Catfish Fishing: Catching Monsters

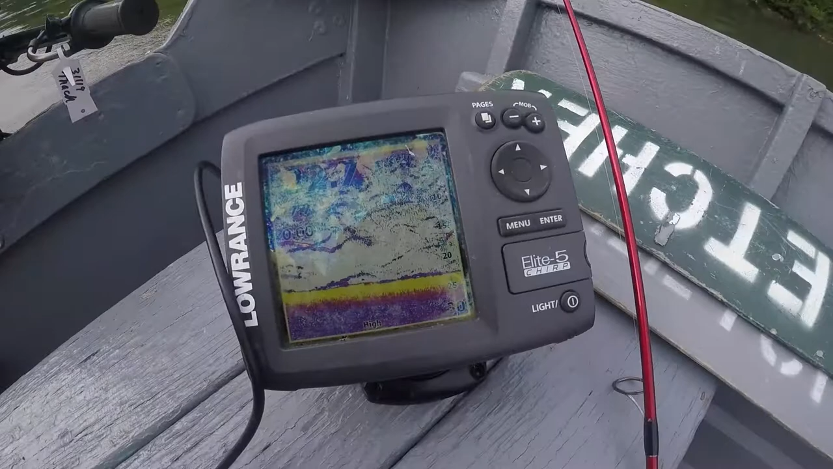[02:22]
I'm just looking for schools of bait on my fish finder, dropping anchor,
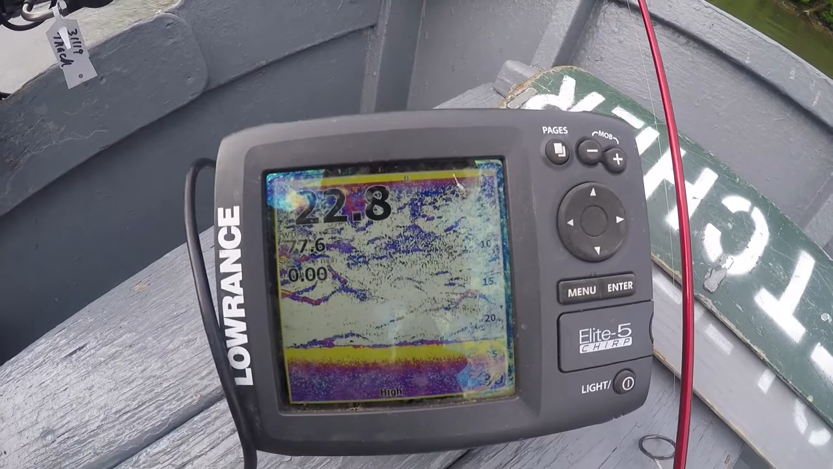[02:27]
and I'll be throwing a sabiki to catch herring.